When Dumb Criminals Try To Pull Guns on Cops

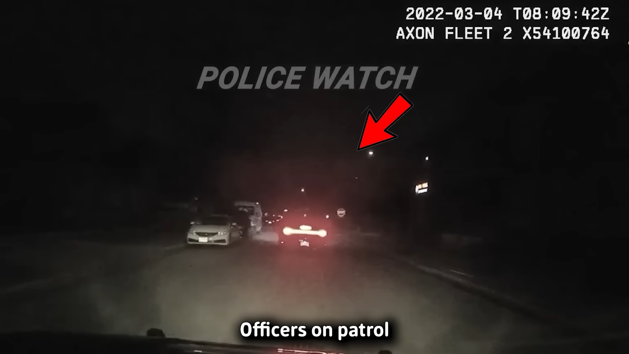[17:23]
Officers on patrol took notice of a vehicle driving erratically in an oncoming lane.